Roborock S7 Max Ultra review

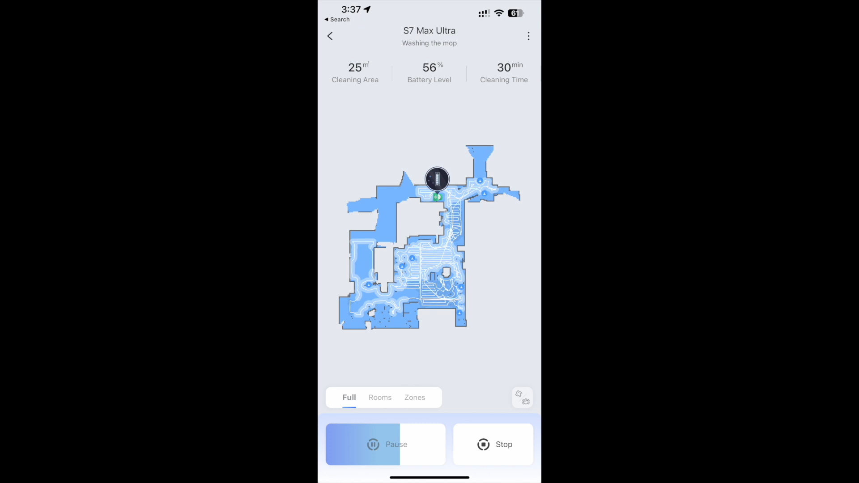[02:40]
for the bot allowing you to schedule cleaning sessions, turn the robot on and off, and fine-tune other settings.